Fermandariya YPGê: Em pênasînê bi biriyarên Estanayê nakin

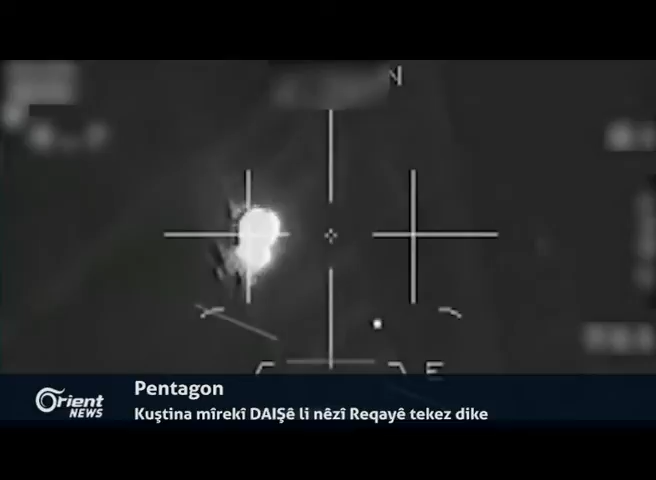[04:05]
Pentagon diriya daxuyaniyekê re ragihand gomînê Daişê bi navê Ebû Enes El Iraqî li nêzî bajarê Raqqayê yê li Bakurê Sûriyê hate kuştin.
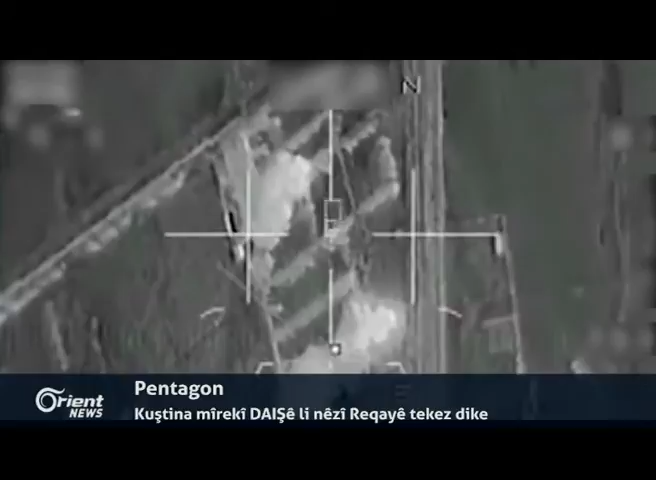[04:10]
Lê Pentagon şêweyê kuştina Ebû Enes nedaxuyanî kirin. Li gorî daxuyaniya Pentagon ku Ebû Enes El Iraqî serbazekî pêle bilind de dirêxistina Daişê de û ew yek ji kesên